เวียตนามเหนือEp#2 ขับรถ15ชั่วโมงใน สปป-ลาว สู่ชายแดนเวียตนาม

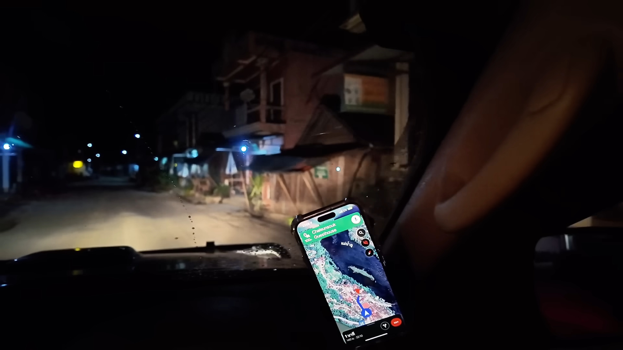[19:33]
ักแข้ง เรือนพักมีก็พอจะมีอยู่ แต่ว่าผมไปพักที่เดิมผมดีกว่าถูก แล้วก็ดีด้วย เขาตรงไหนนอกเดี๋ยวนะ เดี๋ยวดูจีเป็ดประหนึ่งนะ
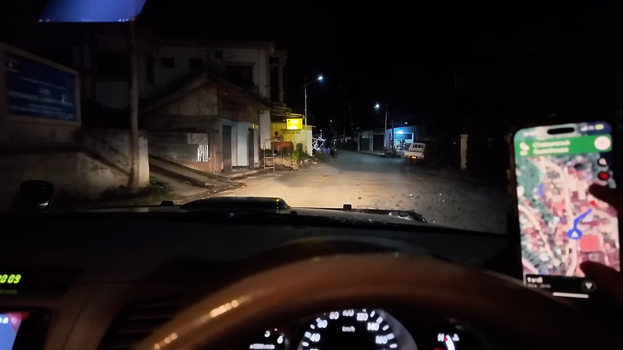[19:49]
ข้างด้านนี่ก็มี ข้างกันแหละ นี่ก็เรือนพักมั่น มั่นใจแต่มาตรงนี้ดูหมดจะแพงนะ แต่ไม่แพง
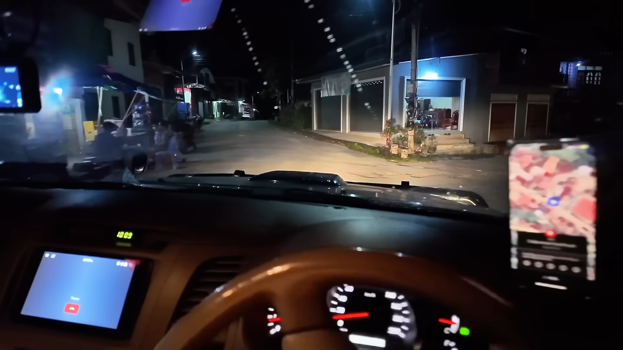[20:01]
ข้างด้านก็มีครับ
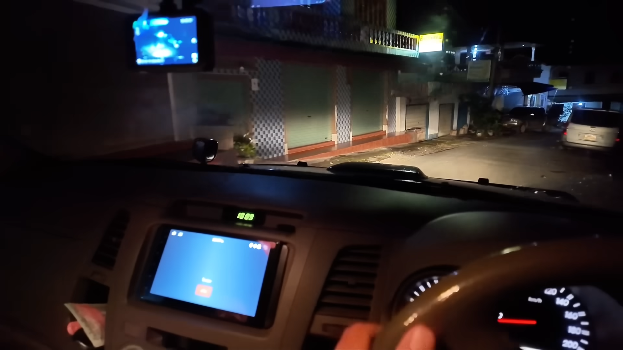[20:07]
เอา 15 ชั่วโมงนะ แล้วออกเดินทางจากเวียงเชียงรุงตอน 8 นาฬิกาครับตรงนี้ 8 นาฬิกาได้ออกมาเจ็ดกว่า 8
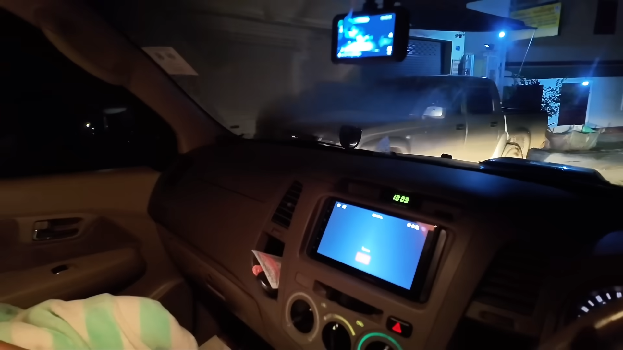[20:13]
นาฬิกา ตอนนี้ 4 ทุ่มครับก็ 15 ชั่วโมงนะ ก็จะถึงเมืองขวาครับแล้วก็โ
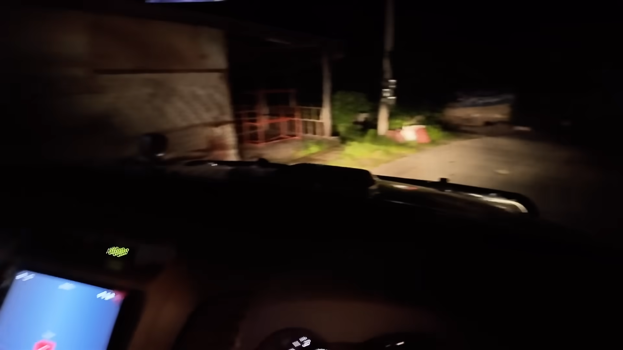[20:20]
ลงมาในซอย ตรงนี้เป็นท่าเรือนนะครับ แต่ว่าโลงมาสุดซอยจะมีโลงแรมใหญ่